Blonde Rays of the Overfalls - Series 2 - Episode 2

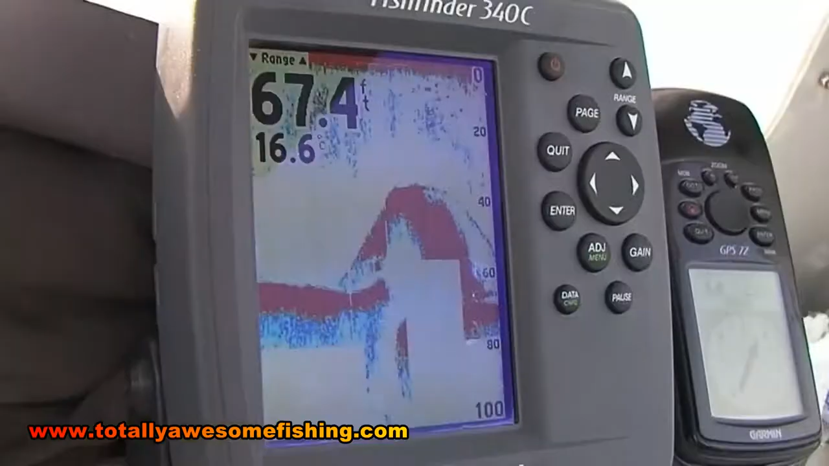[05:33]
On screen: depth 67.4 ft
Exactly how these undulating banks of gravel. At the back end of these. This is where you need to get your bait. This is where the fish is. So imagine with these humps.